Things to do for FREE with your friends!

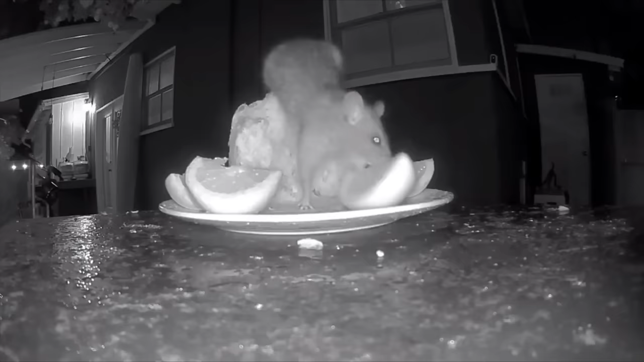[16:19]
We haven't seen him in a minute, but on Twitter, he posted that he fed a rat and like night cammed him. I was like, no, Garrett, this is not it.